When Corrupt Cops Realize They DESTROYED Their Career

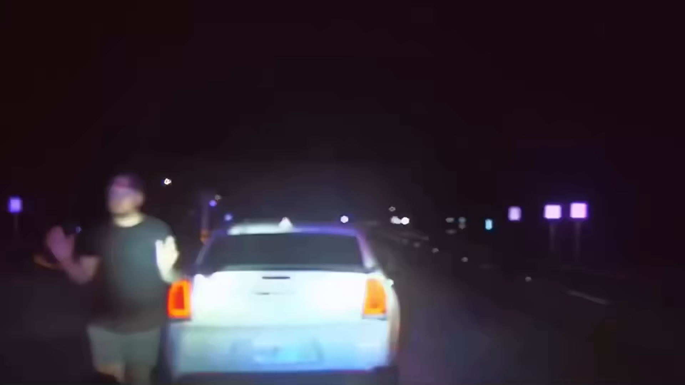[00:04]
when they finally stopped him, the first thing this drunk officer had to say was this. Hey, I'm a cop. Why are you acting like that?